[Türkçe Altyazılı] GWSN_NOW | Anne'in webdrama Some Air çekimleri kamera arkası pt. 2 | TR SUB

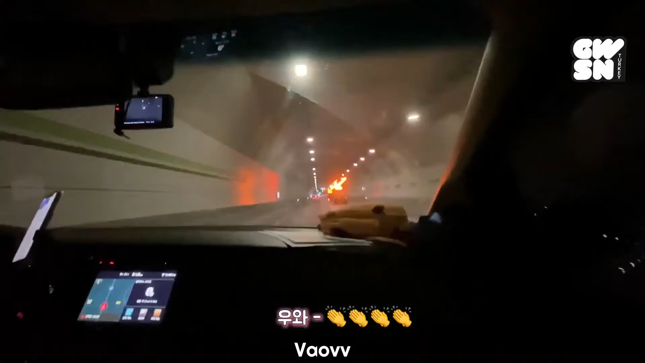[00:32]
터널에 이런 게 있어 근데 이런 거 터널 안에서 들으니까 무섭다 이런 소리 안 났으면 좋겠어요 아무튼 지금은